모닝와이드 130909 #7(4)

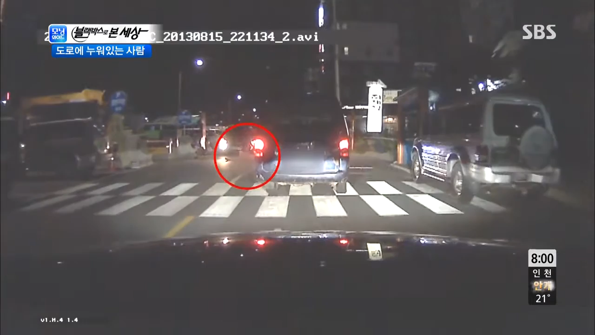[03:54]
사람이 누워있는 것 같죠? 도로는 위험한 곳입니다. 저거시면 안 되는데요. 술이 좀 취하신 것 같았어요. 담배도 피우시고 누워서 소리도 지르시다가 기지개도 피시고 도로를 안방처럼 점령한 취객 때문에 운전자들이 곤란을 겪고 있습니다. 혹시나 사고로 이어진다면 큰일인데요. 차량 운전자들이 지금 조심스럽게 피해가고 있는데요. 아, 경찰이 왔네요.